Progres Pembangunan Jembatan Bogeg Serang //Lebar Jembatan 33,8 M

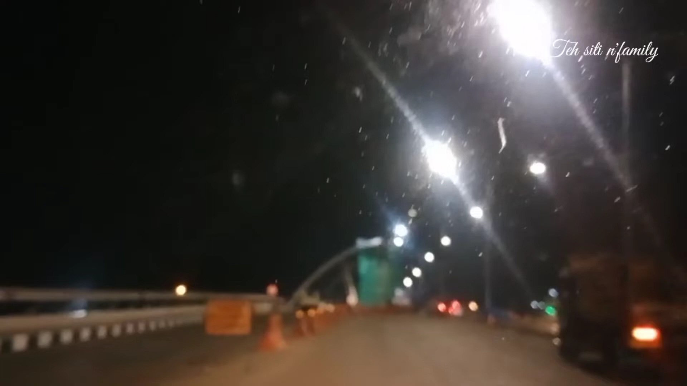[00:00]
Assalamualaikum warahmatullahi wabarakatuh teman-teman semua malam ini TCT akan mengajak teman-teman menikmati suasana progres pembangunan jembatan Bogik di kota
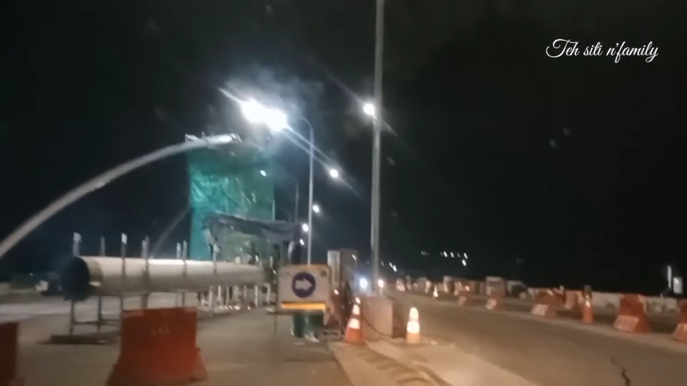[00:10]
Serang ya nah ini jembatannya teman-teman jembatan ini
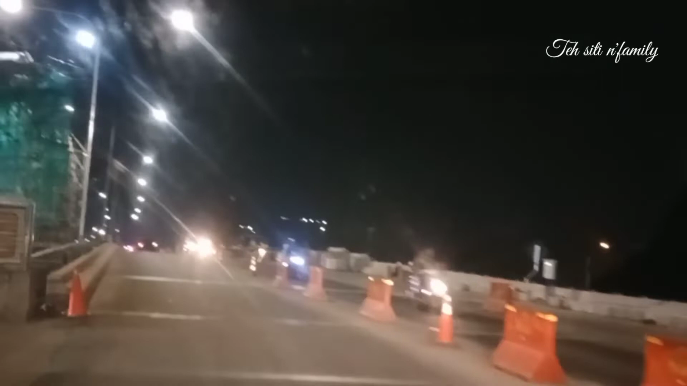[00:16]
lebarnya itu 33,8 meter teman-teman dan jembatan ini
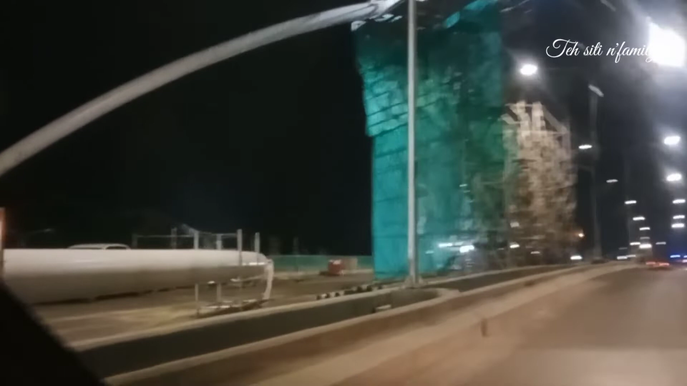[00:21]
diklaim menjadi jembatan terlebar di Indonesia kemudian
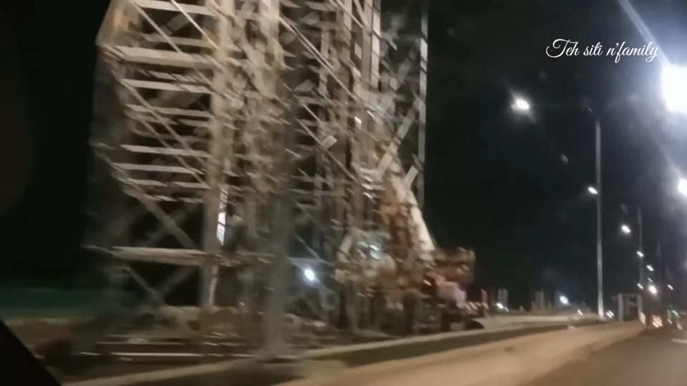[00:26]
pembangunannya Alhamdulillah sudah 75% teman-teman selanjutnya jembatan Bogik yang berada di Jalan Sehnawawi Al Bantani Kelurahan Banjar Agung kecamatan Cipocok Jaya
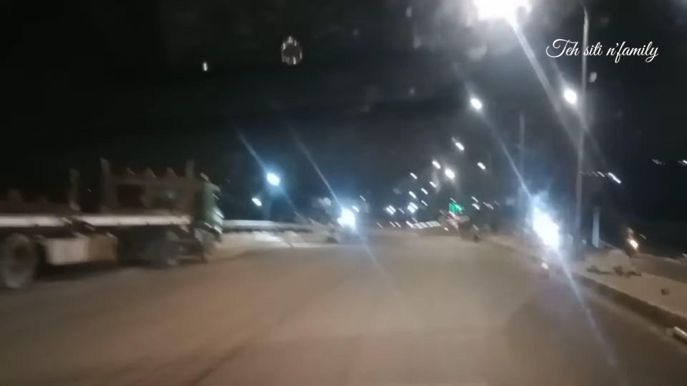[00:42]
kota Serang telah dibuka untuk umum itu di bulan kemarin ya teman-teman di bulan Desember kemarin namun meskipun jembatan ini sudah dibuka
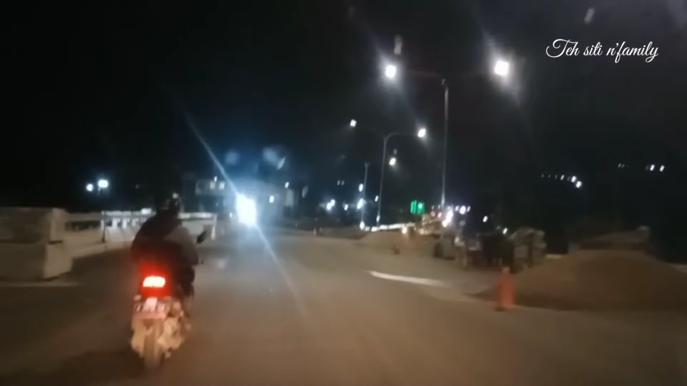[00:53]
untuk umum tapi di kanan kiri jalan ini masih ada bahan bangunan yang sedang dalam masa proses ya teman-teman jadi kita sebagai pengguna jalan harus tetap berhati-hati ya teman-teman
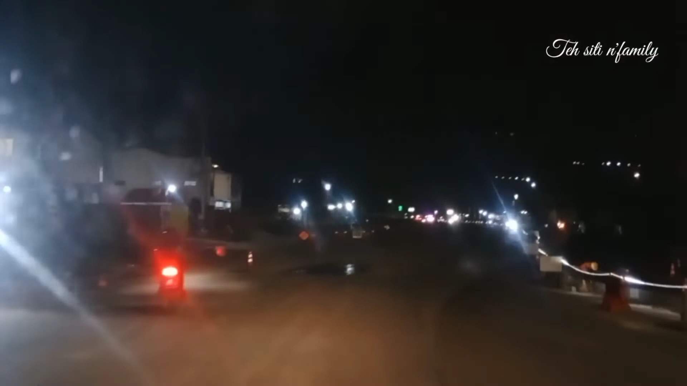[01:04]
terlebih untuk pengendara di malam hari ya teman-teman jadi harus tetap berhati-hati karena masih banyak bahan bangunan di kanan kiri jalan ini ya jembatan Bogik yang membentang melewati jalan tol Tangerang Merak ini bertujuan untuk mengatasi kemacetan ya teman-teman dari dua arah yang kerap terjadi di jembatan ini
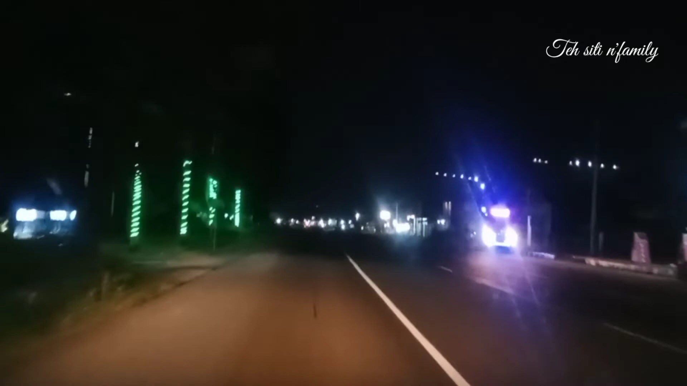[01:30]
teman-teman biasanya itu di pagi hari dan sore hari dengan jembatan ini insya Allah segala bentuk mobilisasi akan berjalan lancar ya teman-teman mohon doanya selalu supaya progres pembangunan jembatan Bogik ini berjalan dengan lancar ya teman-teman nah
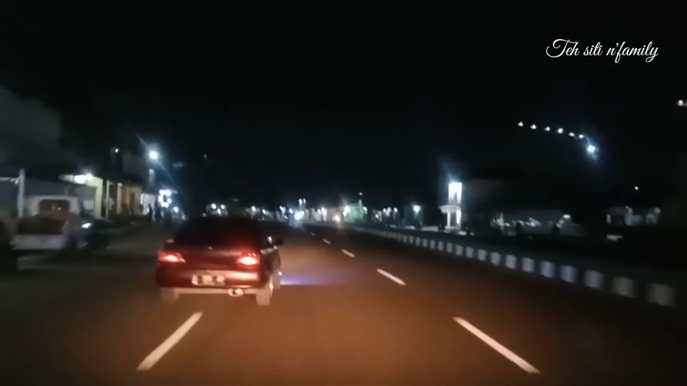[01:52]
inilah sekilas suasana di malam hari progres pembangunan jembatan Bogik kota Serang seperti ini ya teman-teman dan terima kasih sudah mengikuti videonya TCT sampai ketemu di video selanjutnya terima kasih banyak wassalamualaikum warahmatullahi wabarakatuh